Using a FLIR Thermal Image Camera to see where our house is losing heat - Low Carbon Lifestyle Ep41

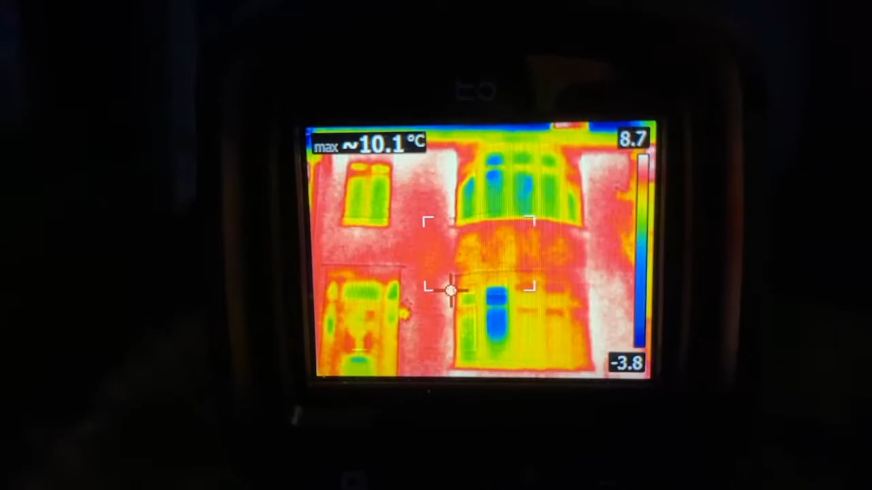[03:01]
On screen: max 10.1°C
That definitely looks like there are warm spots on these images. How about the back of the house?
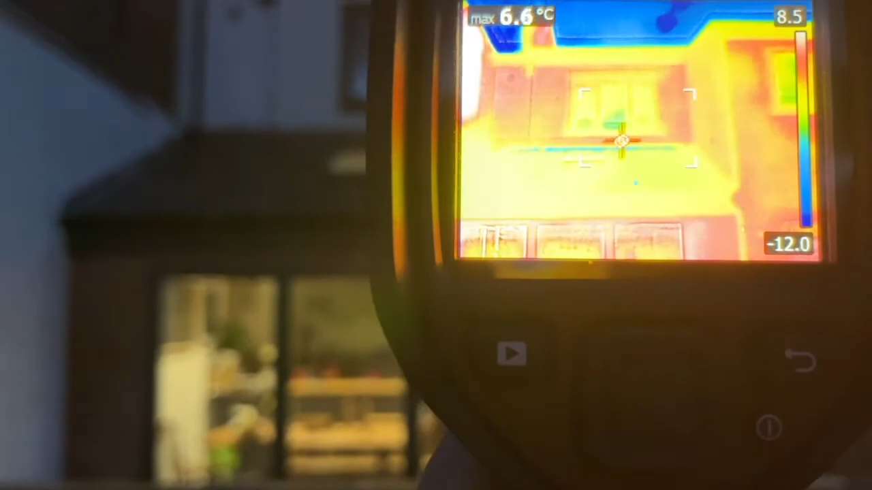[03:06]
On screen: max 6.6°C
And what about the side of our house?
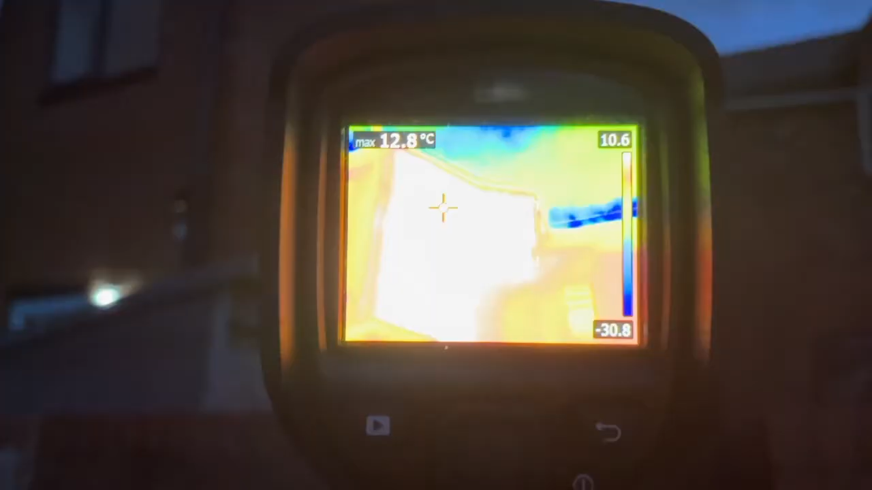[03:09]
On screen: max 12.8°C
The bit that's exposed to the wind that's actually a hallway and landing.
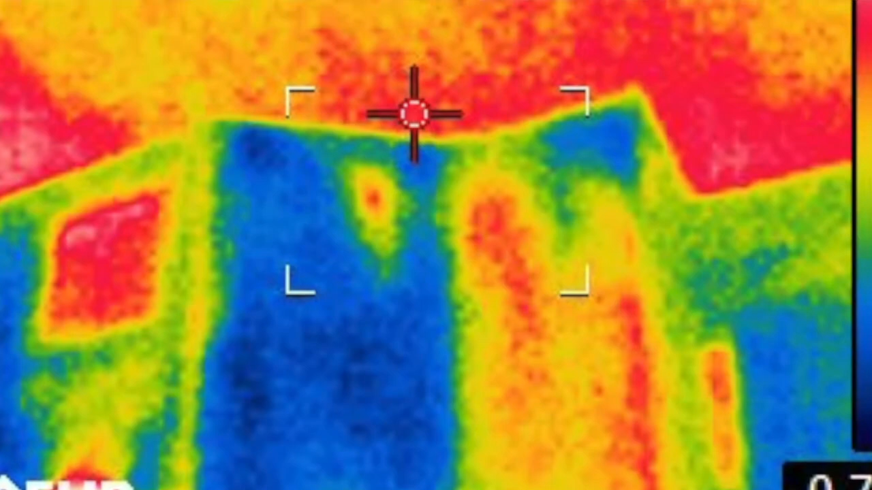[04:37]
And for us, because we have the front and the side wall completely uninsulated, this is where most of our heat loss will be.
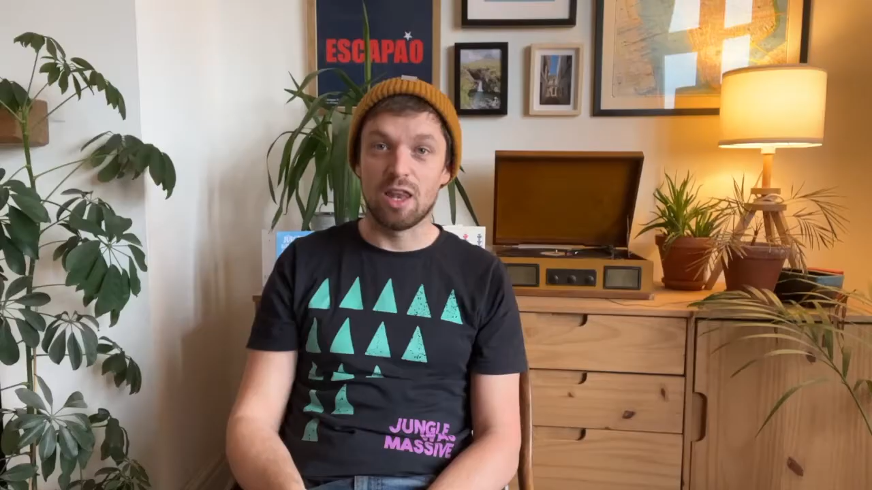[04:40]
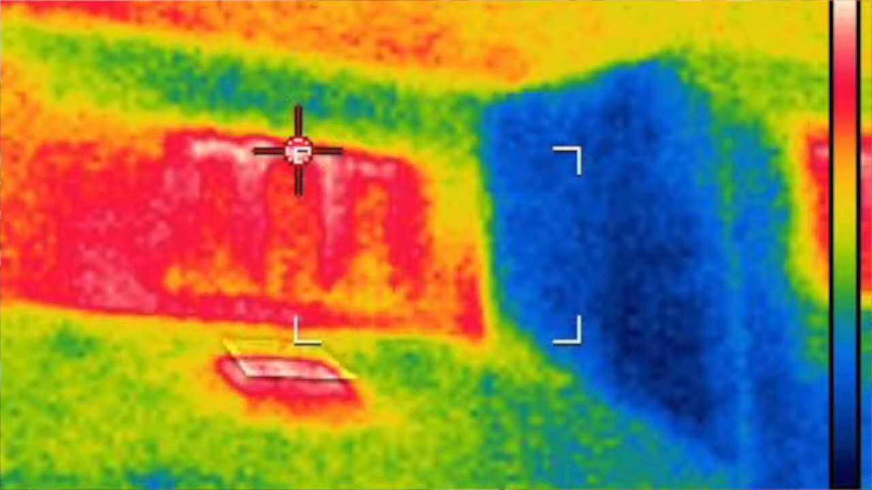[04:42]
You can even see on the side wall or the back bedroom wall the difference between the original wall and the newly built insulated wall. If you look closely, the walls beneath the bay windows look like they're losing a similar amount of heat to the windows themselves.
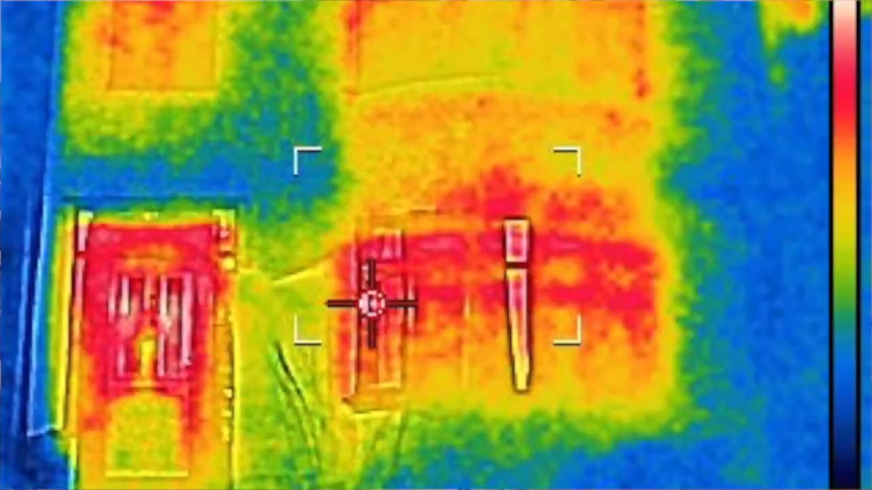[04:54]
Ouch. That's probably because they're quite lightweight wooden structures that were added after the house was built.
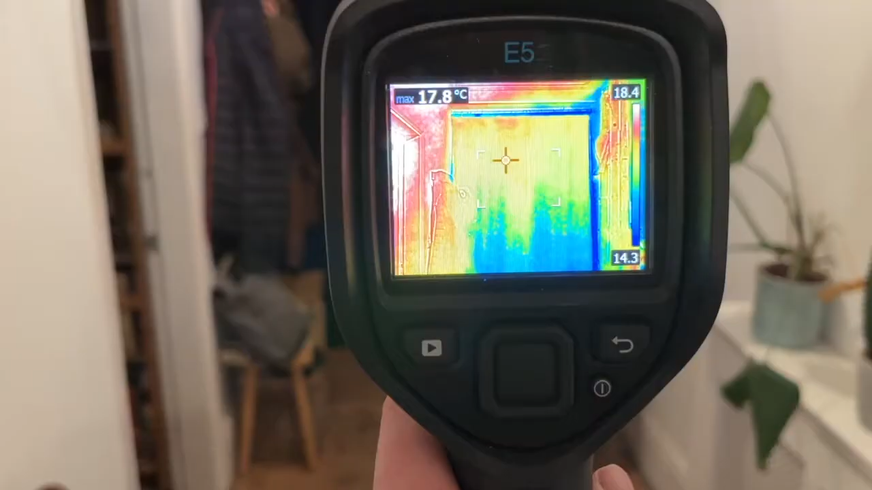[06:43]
On screen: max 17.8°C
So can we spot anything else with a thermal engine camera? I'm not too sure.
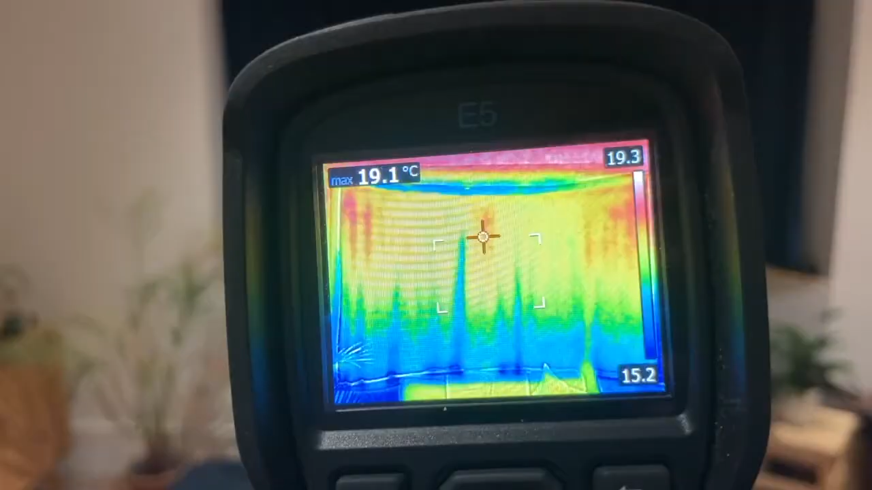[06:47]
On screen: max 19.1°C
I suspect there are some drafts around the windows and I suspect our floorboards lose a little bit of heat.